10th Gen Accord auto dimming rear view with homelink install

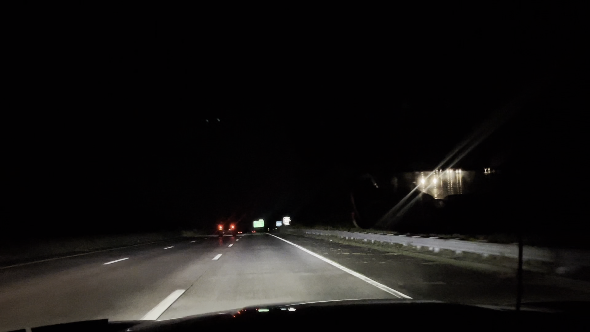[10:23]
All right guys, here is the nighttime drive of the auto dimming rear view mirror. As you can see, there's cars and I'm turning on and then you will see the headlights start dimming. And this is with tints on the back window. As you can see, the tints don't really do that much work with 20%. Maybe if I go darker, it'll probably do something, but yeah, this is the mirror. Good night. Guys, I'll be here for the installation of this rear view mirror.